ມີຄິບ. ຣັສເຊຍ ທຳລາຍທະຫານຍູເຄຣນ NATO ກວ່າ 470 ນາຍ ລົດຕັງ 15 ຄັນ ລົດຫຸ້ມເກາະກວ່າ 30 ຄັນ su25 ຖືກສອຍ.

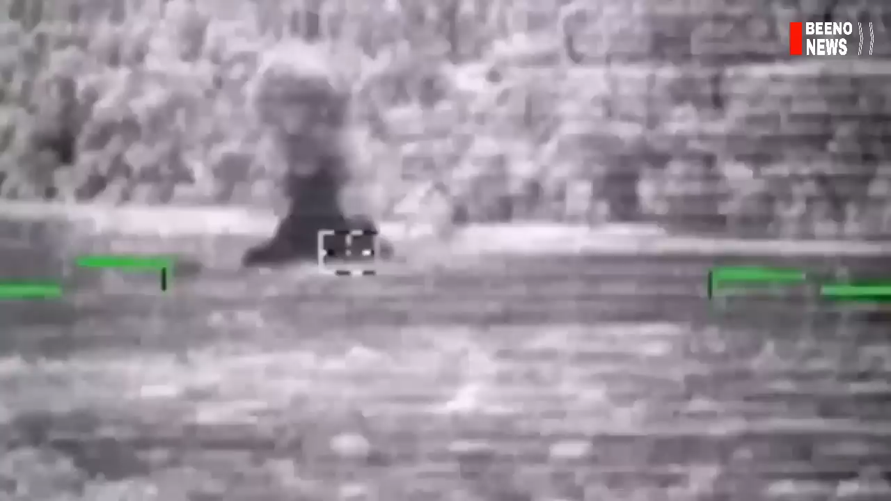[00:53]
และกอลัยล่า ทำการยิงทําล่ายบันด้าลดทั้งแล
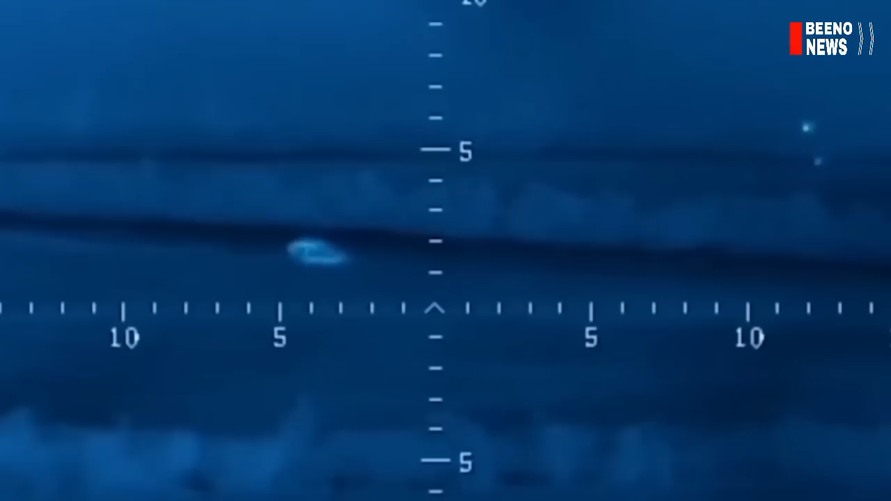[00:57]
ะก็ย่านกะของฝายกองทับของยุเครรณ์ ซึ่งเกิดความเสียหายังนัก ทั่วเขตผื่นที่แน่วนา
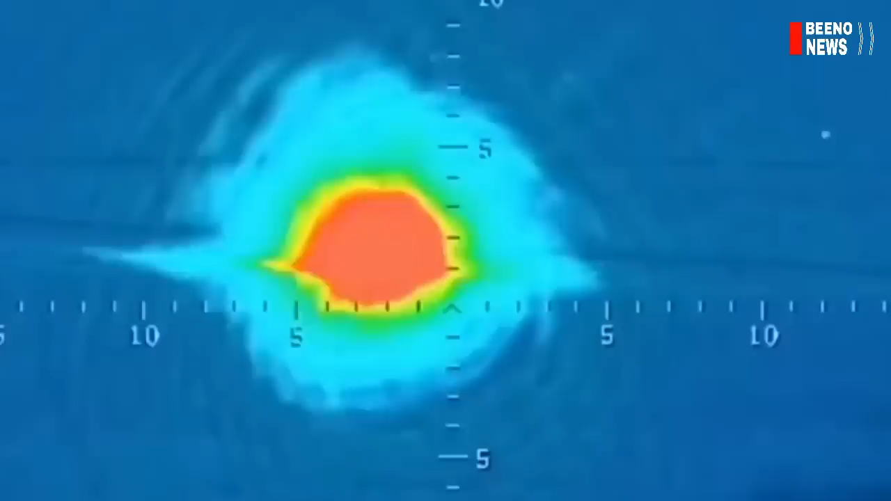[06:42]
ทำล้าย결ะ pneกอร์ได้ẻหับควึด poisoningเป็นจำนวนร้ายชัวเกตพืนทีแน่วหน้า